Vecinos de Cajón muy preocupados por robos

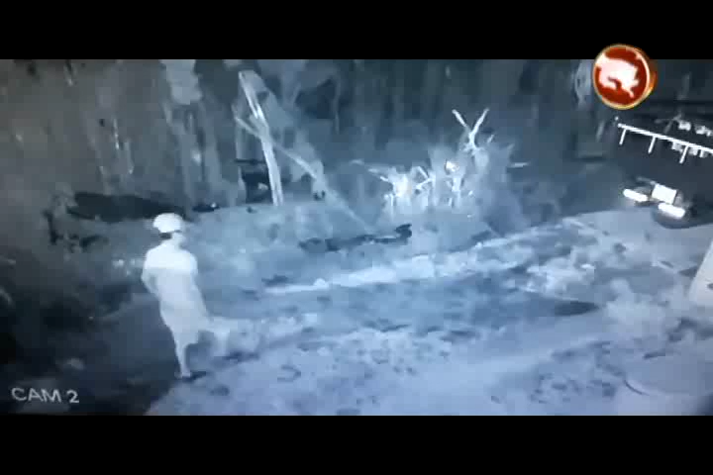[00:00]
Este es un video de una cámara de seguridad que envió el televidente Jesse Quirós a la redacción de SN Sur Noticias, donde muestra como un hombre ingresa a una propiedad y toma una bomba de fumigación.
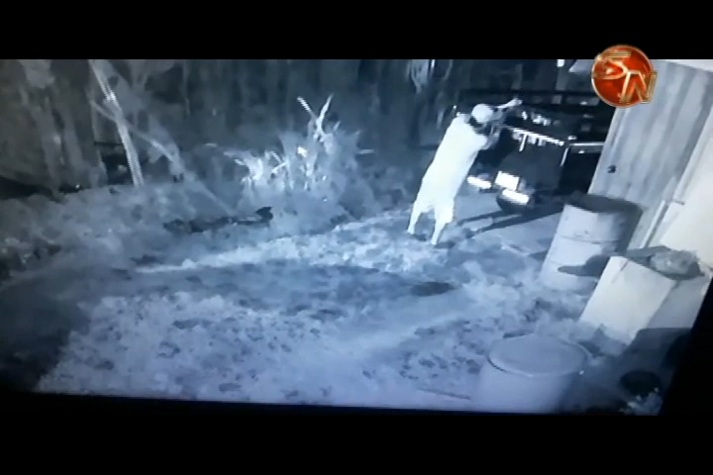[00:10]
Los hechos, según Quirós, se dieron en el Carmen de Cajón el lunes por la noche. Según esta denuncia, ya son varios actos similares los que se reportaron en esta comunidad de Pérez Celedón.